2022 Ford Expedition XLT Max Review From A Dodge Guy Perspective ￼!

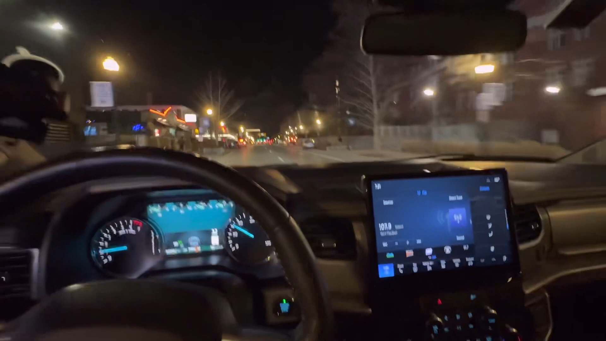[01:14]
We're riding through Lexington, Kentucky, downtown on campus, UK right there on that side.
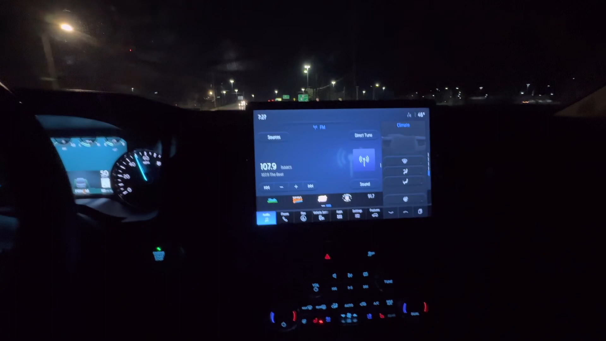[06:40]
Apple CarPlay, it has nav on it. And it has Bluetooth Apple CarPlay, which that's something new too that I did not know that that was a possible thing. Those cars, you have to have your phone plugged up, so I like that. It also has, hold on, let me pause.